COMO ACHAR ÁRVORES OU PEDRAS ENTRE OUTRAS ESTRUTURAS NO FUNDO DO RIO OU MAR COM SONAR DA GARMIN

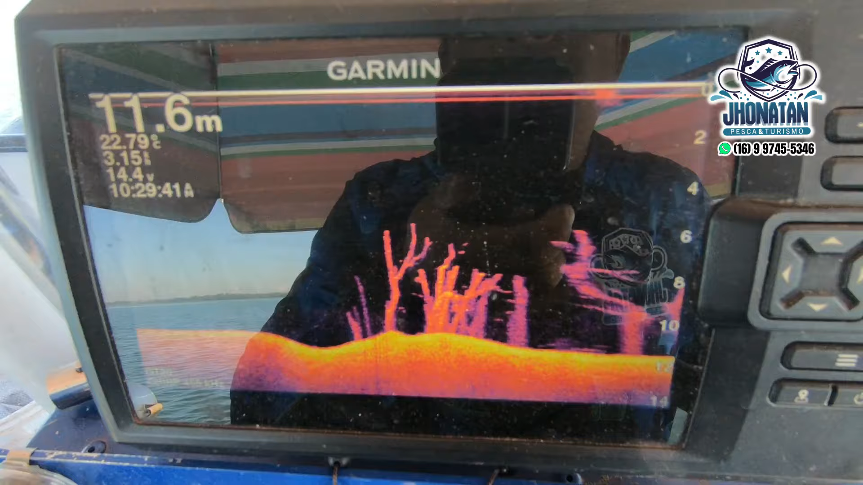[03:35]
On screen: depth 11.6 m
dá uma olhada nessa pauleira, que coisa mais linda no mundo, olha, isso sim, pessoal,
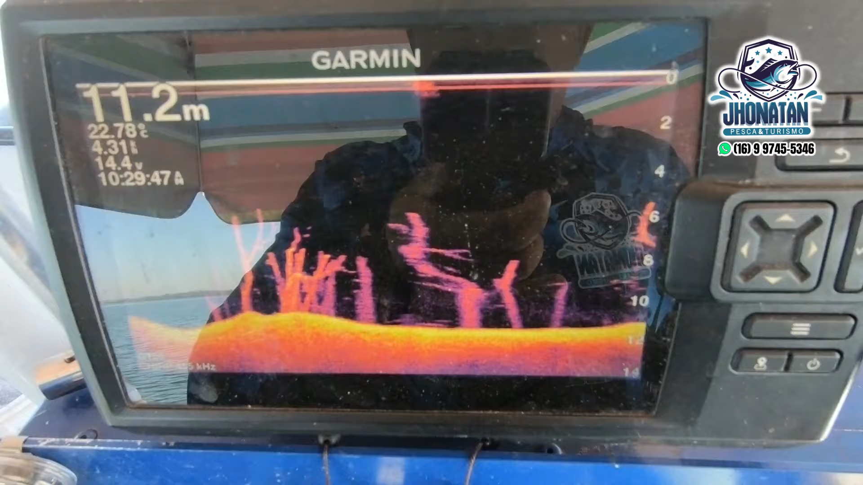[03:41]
On screen: depth 11.2 m
ó, é um ponto de curvina top, ó, olha, olha o tanto de pauleira, pessoal, esse vídeo aqui eu tô gravando de Borborema, São Paulo, né, muitos de vocês não sabem, mas nossa região é uma região inundada,
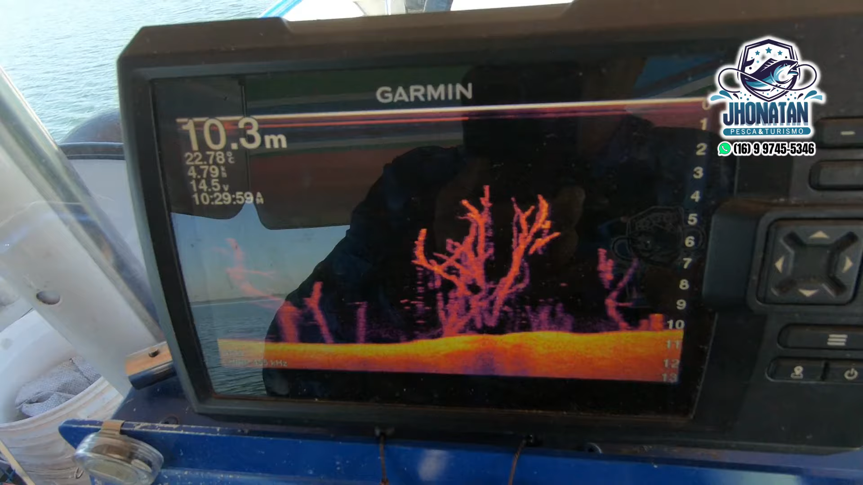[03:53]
On screen: depth 10.3 m
né, quando foi feita as barragens aí, inundaram muitas fazendas, e essas pauleiras ficaram no fundo,
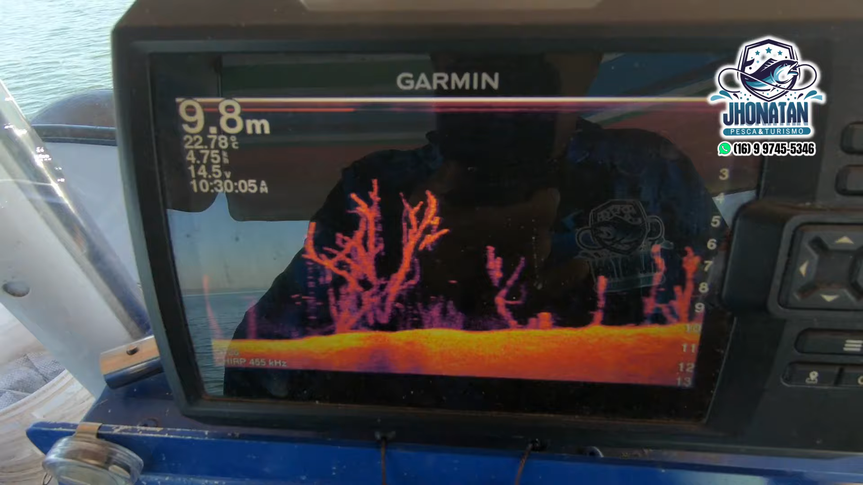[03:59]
On screen: depth 9.8 m
isso aqui eu tô mostrando em primeira mão pra vocês, nunca fiz um vídeo como esse, compartilhem com seus amigos,
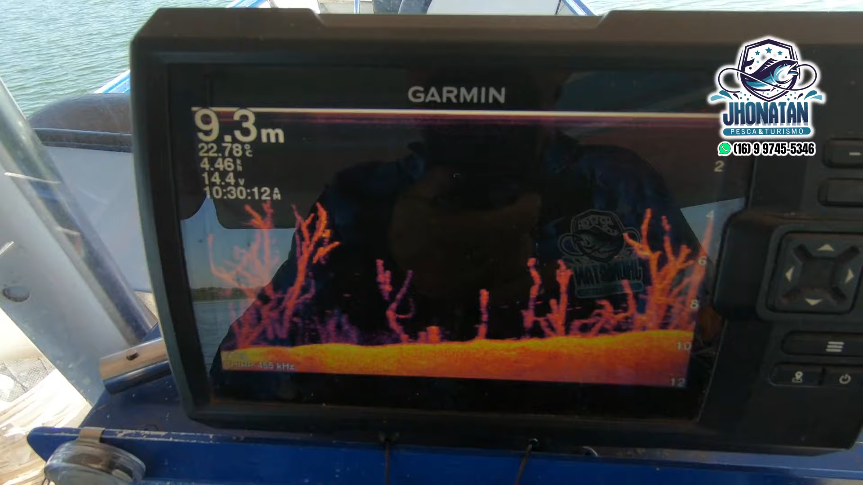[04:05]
On screen: depth 9.3 m, water 22.78°C
né, mostrem aí pra galera aí que bacana que é, ó, esse sistema chama Sistema Clear View, olha que bacana como ele mostra o fundo do rio, tem muitas e muitas dicas relacionadas a isso, pessoal, eu estou elaborando aí vídeos, né, específicos pra vocês,
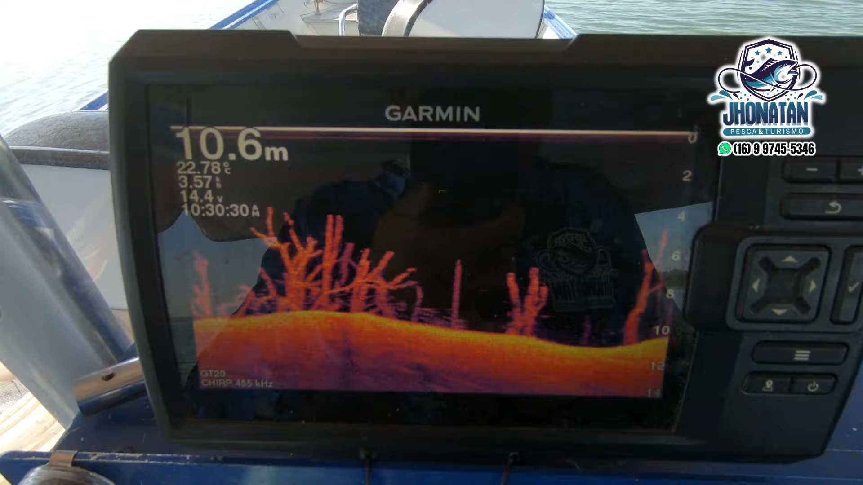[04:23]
On screen: depth 10.6 m, water 22.78°C
né, inclusive com algumas vídeo-aulas, olha que bacana esse lugar,
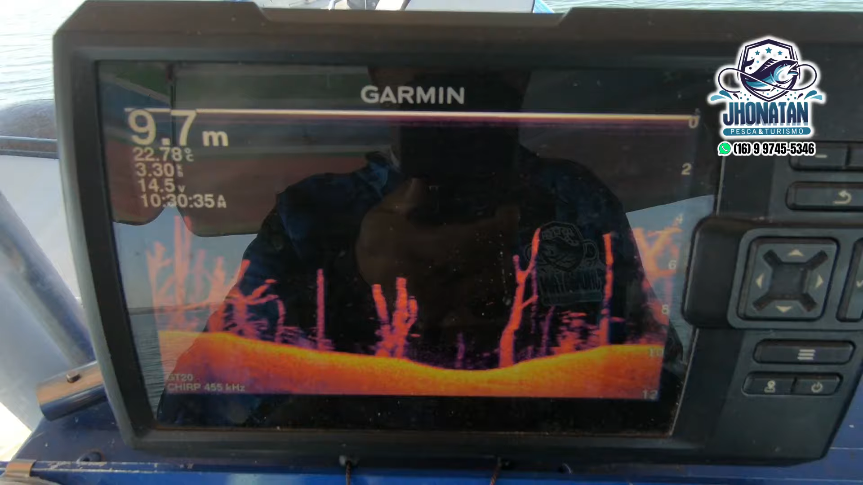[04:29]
On screen: depth 9.7 m
pessoal, todos os pontos que eu peço curvina são pontos como esse, ó, olha, olha essa pauleira,
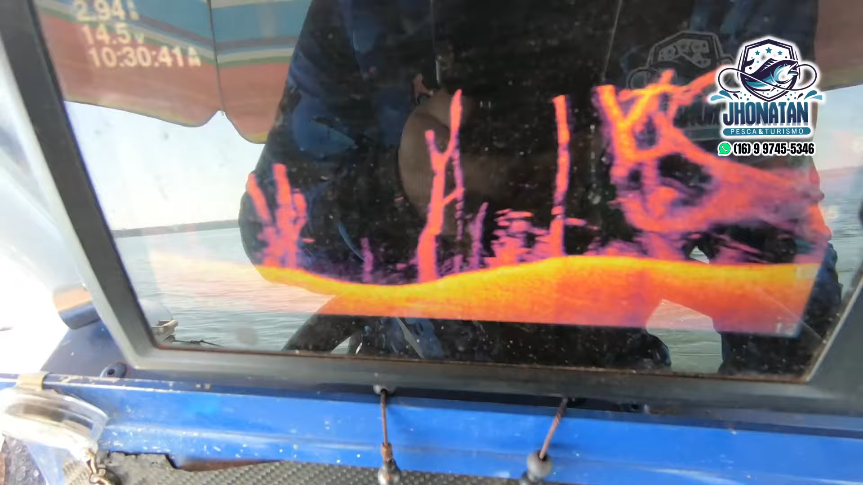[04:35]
olha o tamanho desse tronco, pessoal, olha o tamanho desse tronco, então,
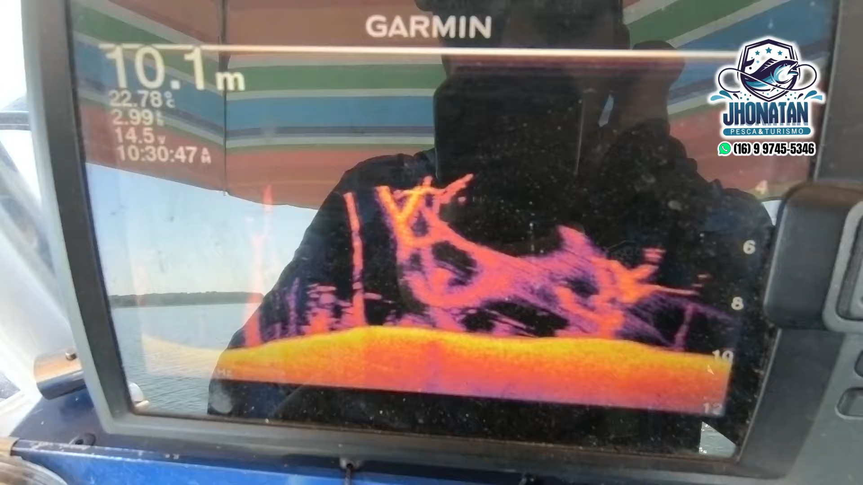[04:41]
On screen: depth 10.1 m
pessoal, esse sistema que vocês estão vendo agora, eu vou voltar pra vocês verem, ó, é esse sistema aqui,
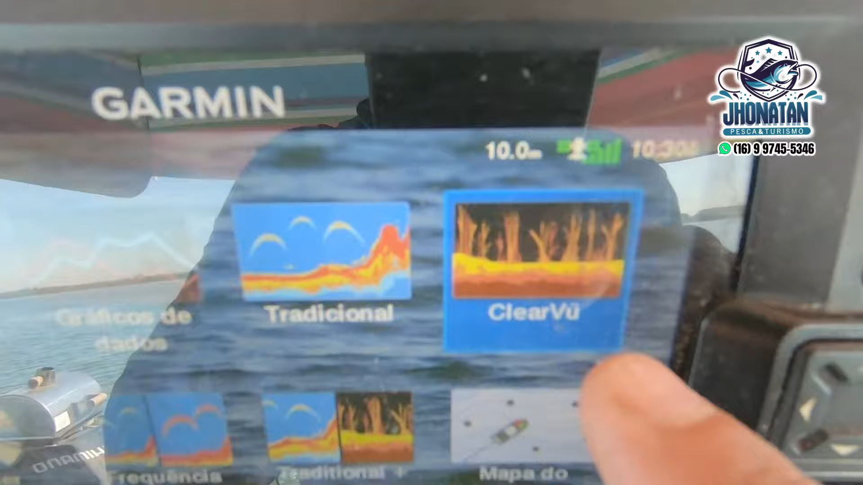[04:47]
On screen: depth 10.0 m
ó, sistema Clear View, né, tem o tradicional, que é o sistema aí pra ver o peixe,
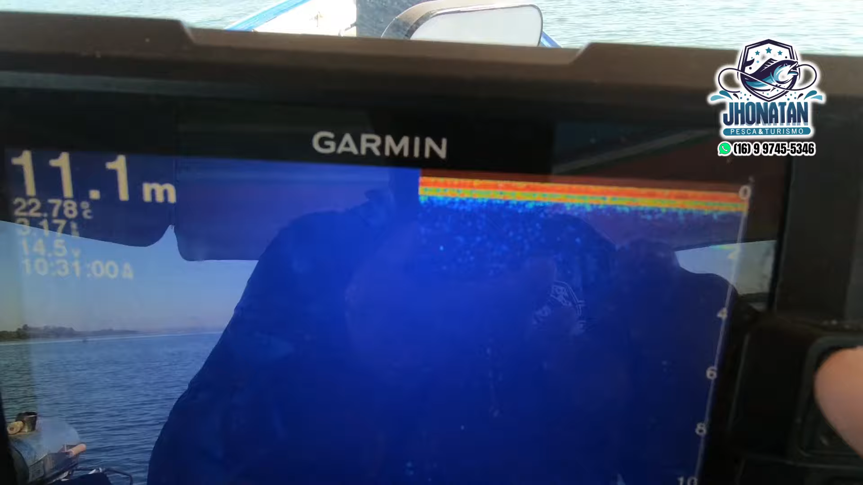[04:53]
On screen: depth 11.1 m
que é esse aqui, mas eu vou mostrar em outros vídeos como que eu utilizo, nesse vídeo aqui eu tô mostrando esse sistema,
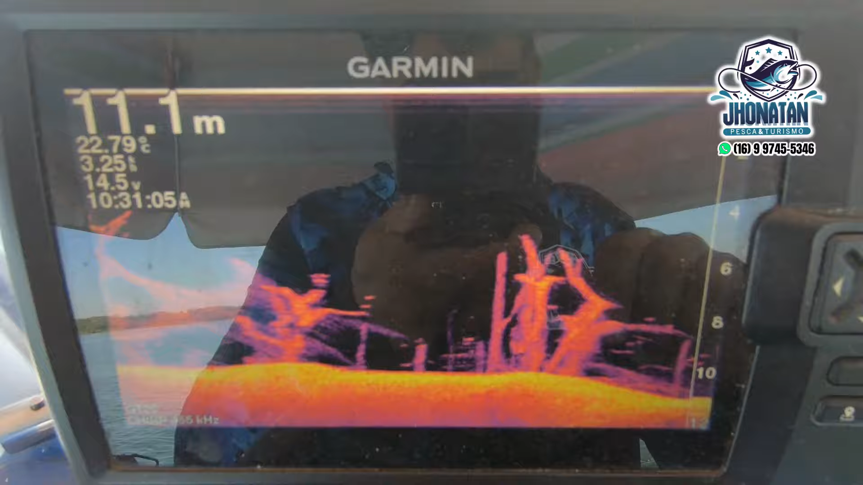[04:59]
On screen: depth 11.1 m
o sistema Clear View, ó, ele deu esse traço aqui porque eu saí fora e tô entrando novamente,
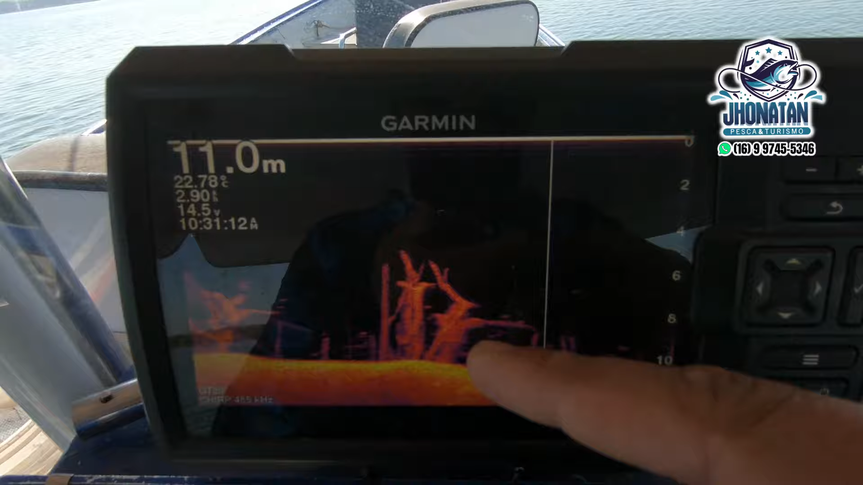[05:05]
On screen: depth 11.0 m
né, olha que top, pessoal, ó, essa árvore,
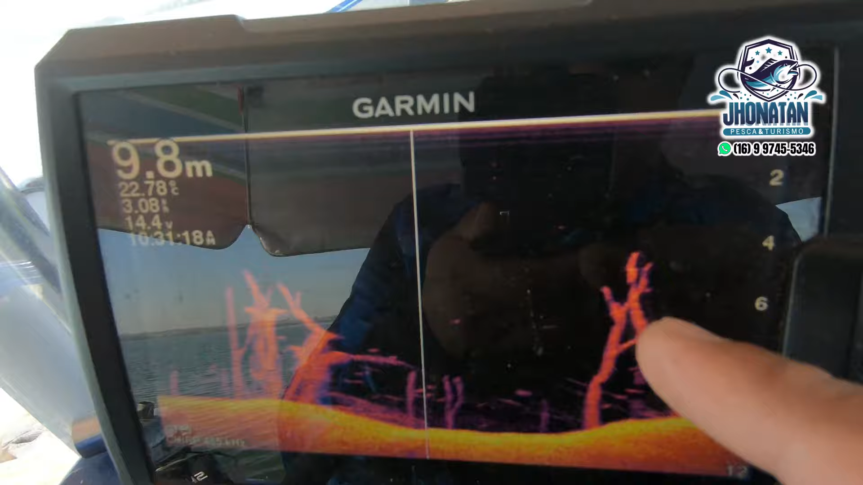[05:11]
On screen: depth 9.8 m, water 22.78°C
você pode ver, ela toma 10 metros e ela tá chegando aqui até 4 metros, ó, essa aqui, ó, é o zero,
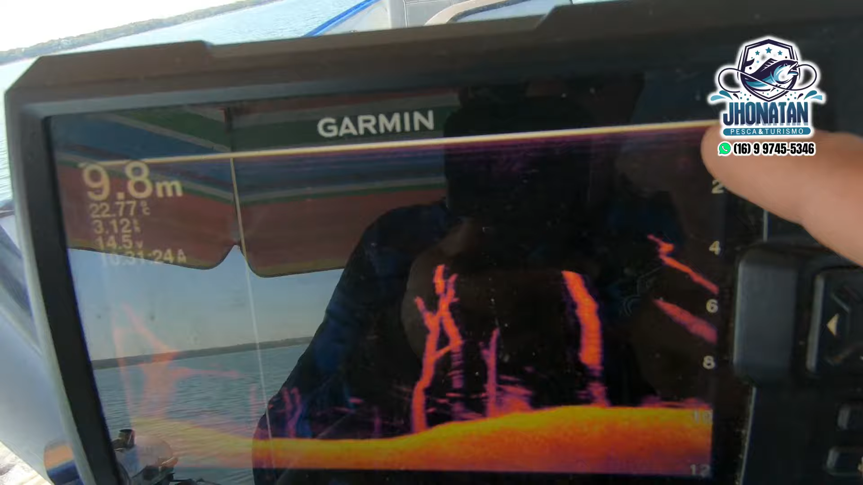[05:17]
On screen: depth 9.8 m
que é a superfície e aqui é a altura da onde a gente tá, é muito top esse sistema, pessoal.
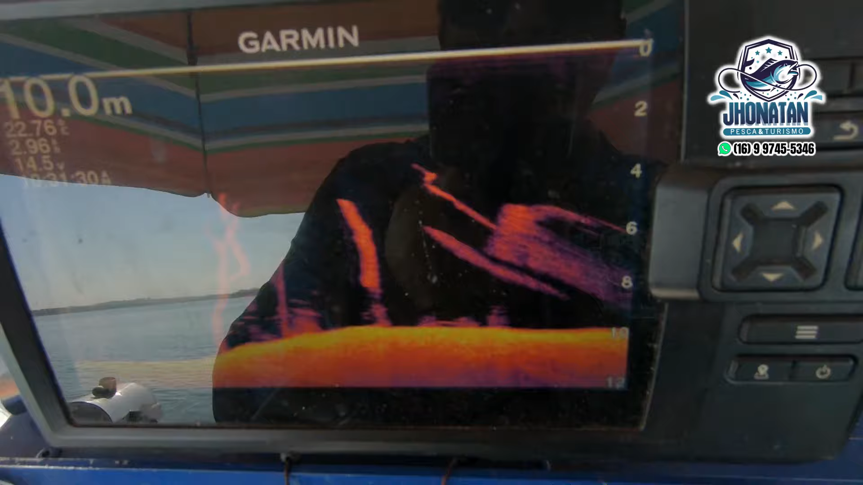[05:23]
On screen: depth 10.0 m
Aí tem muitas pessoas que me perguntam se o sonar vale a pena, como que não vale a pena, né, pessoal?